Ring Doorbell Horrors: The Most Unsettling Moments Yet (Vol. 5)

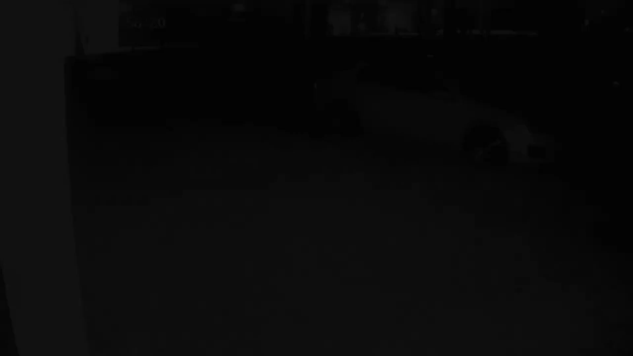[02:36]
In this next clip, we see a random orb flying through the air at the middle of the night. What do you think this orb is?
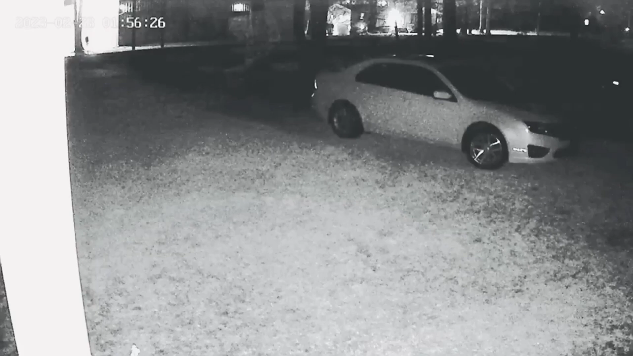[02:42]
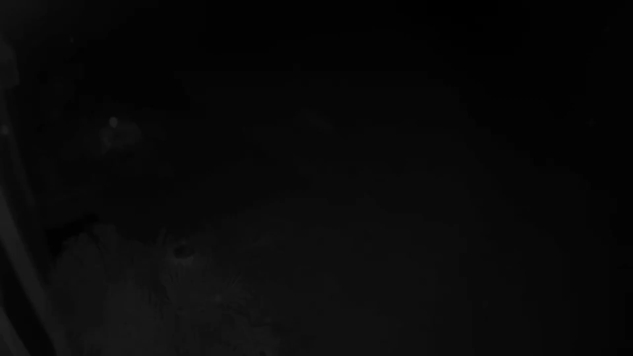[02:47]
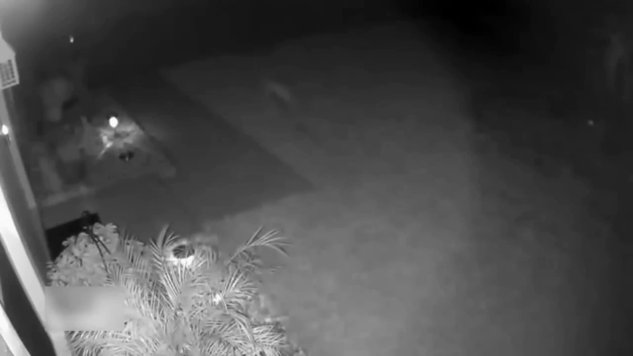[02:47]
Similar to the last clip, a random figure can be seen running across a family's front porch.
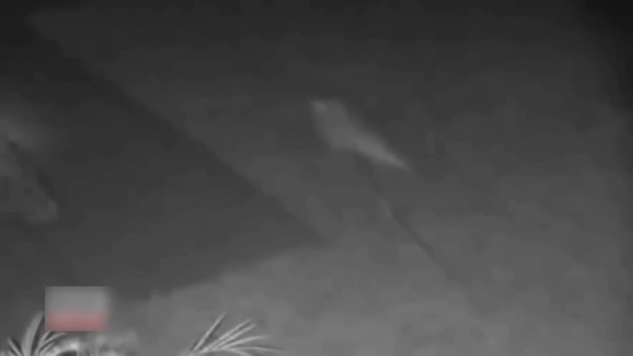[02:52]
What do you think this could be? To me it looks like a dinosaur of some sort.
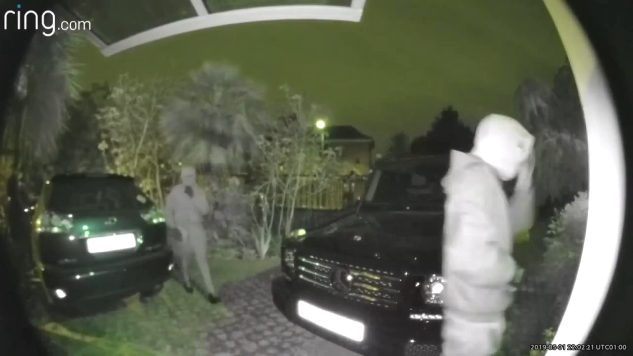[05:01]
peaceful slumber is abruptly shattered by the intrusion of four armed men attempting to break into their home under the cloak of darkness. As the footage unfolds, the tranquility of the night is shattered by the blaring notifications from the family's ring doorbell, alerting them to the imminent threat lurking just outside. Startled, yet resolute, the homeowner springs into action, confronting the intruders with unwavering courage. In a heart-pounding display of bravery,
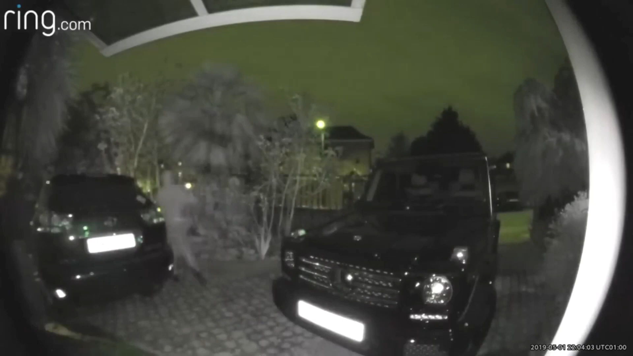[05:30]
the homeowner's unwavering presence and unwavering willpower send shockwaves through the would-be intruders. Faced with an unexpected resistance, fear takes hold, and the armed men hastily retreat, their malevolent intentions thwarted.
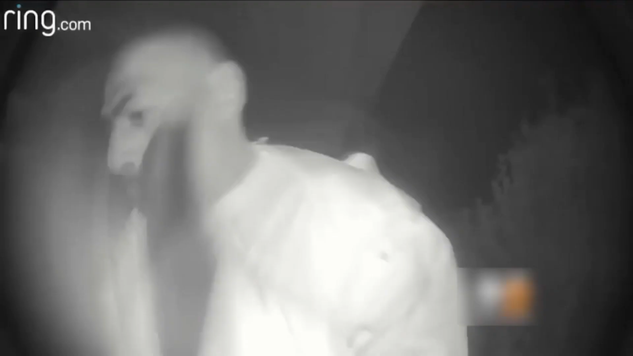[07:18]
In this gripping footage, we unveil the harrowing moment when a mysterious
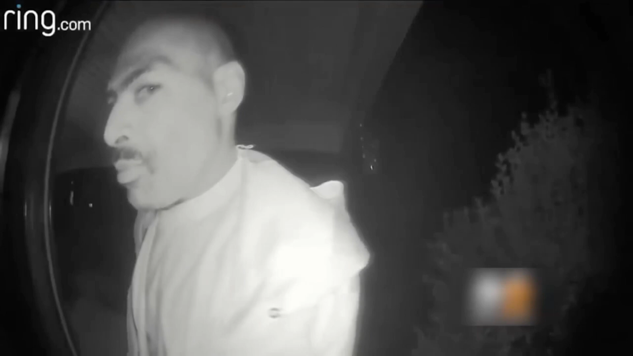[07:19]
figure seeks entry into a home under the cover of darkness, only to be met with the unyielding vigilance of a homeowner.
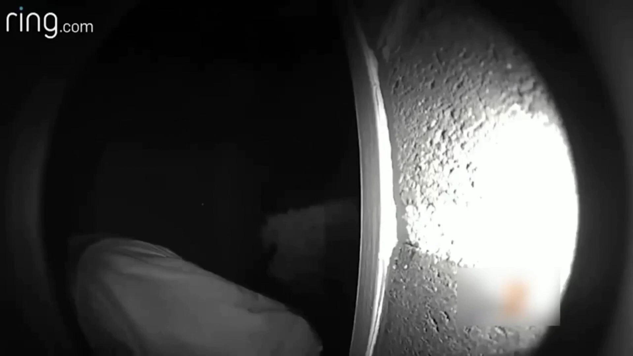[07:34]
A sense of alarm takes hold as they realize an intruder is attempting to breach their sanctuary. With a swift instinct for self-preservation, the homeowner springs into action,
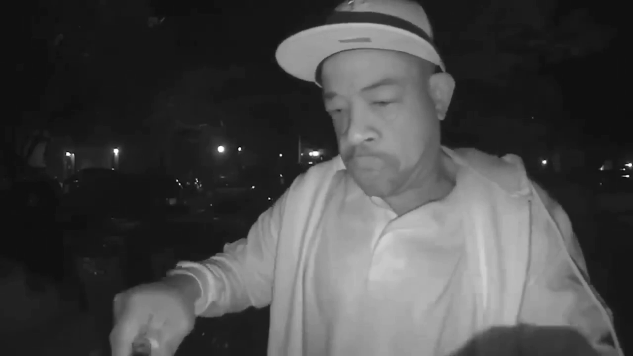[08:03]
Through the watchful lens of a doorbell camera, we catch a glimpse of a man lurking in the shadows of the night.
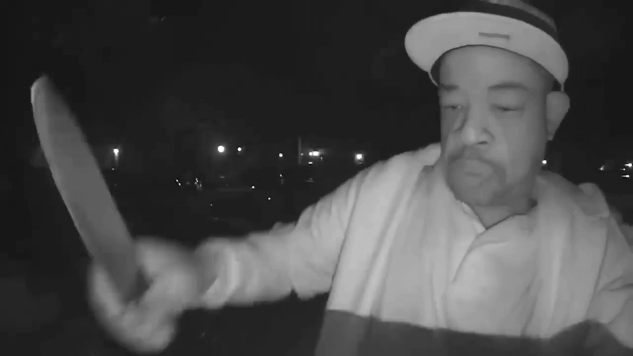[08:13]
Gripping a menacing butcher knife, this unknown intruder brazenly approaches a mailbox, intent on fulfilling their sinister agenda. Unluckily for the unsuspecting homeowner, the intruder manages to break open the mailbox lock and steals the contents that are inside.
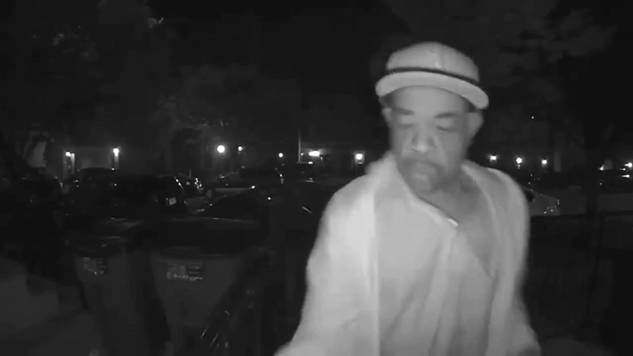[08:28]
In our next chilling clip, we are transported to a scene of eerie uncertainty. Through the flickering lens of the doorbell camera, we bear witness to a bizarre and unsettling sight.
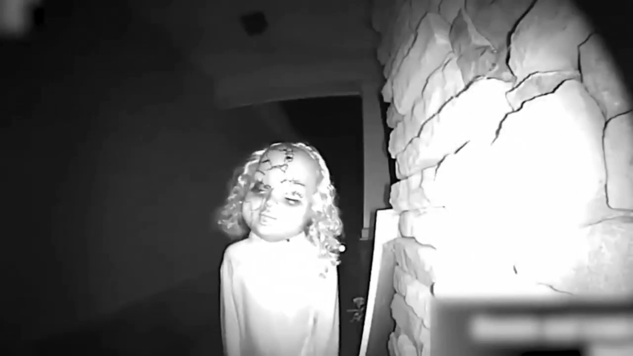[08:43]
A figure, shrouded in darkness, emerges with an unnerving mask resembling a nightmarish doll. Their movements are peculiar, their demeanor sending shivers down your spine.
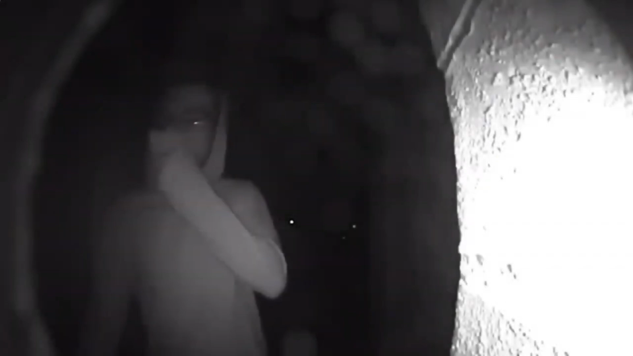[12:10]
In this next clip, a doorbell camera captures a pivotal moment that could have led to a harrowing ordeal.
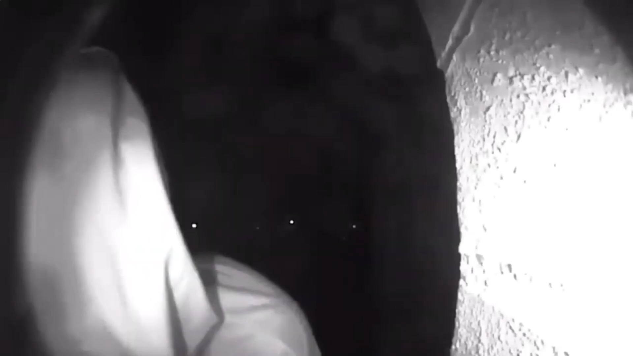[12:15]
As the scene unfolds, we witness a man peering through a door, his intentions veiled in darkness.
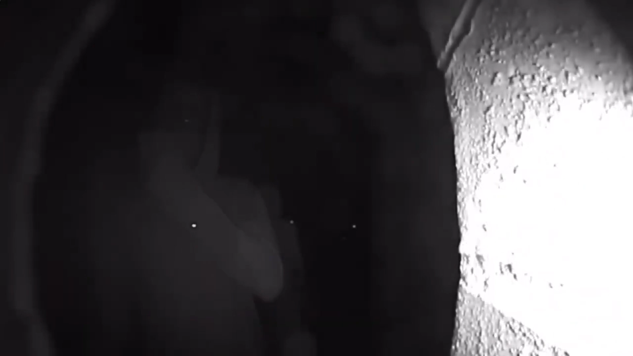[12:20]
However, fate takes an unexpected turn as unease overtakes him.
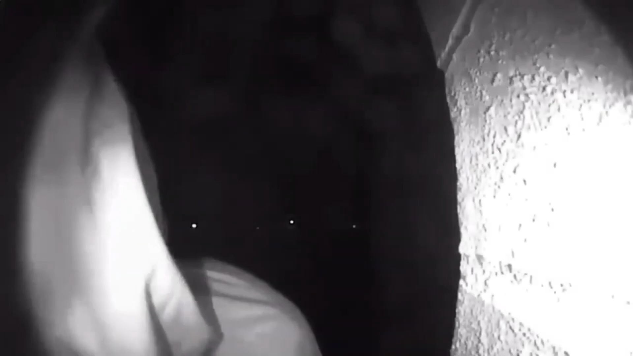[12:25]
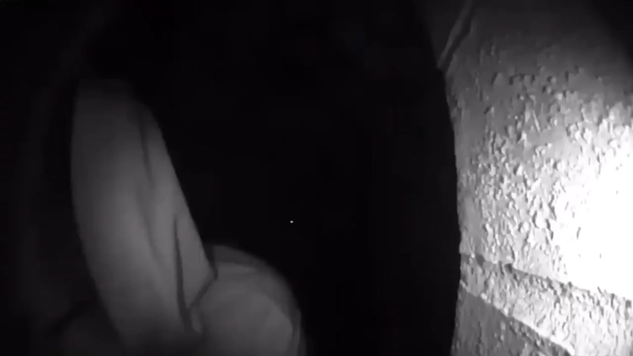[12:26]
Sensing the unseen presence of vigilant eyes,
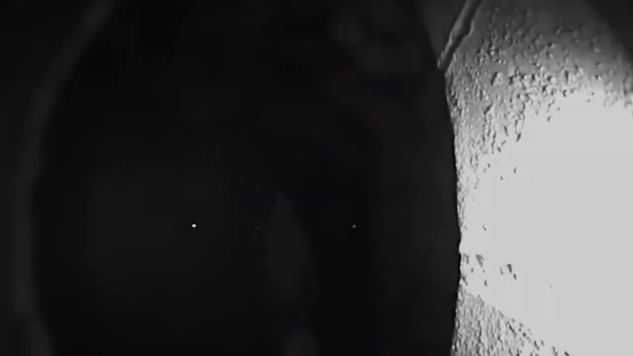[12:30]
he retreats from the premises, sparing the homeowners from the clutches of a potential robbery.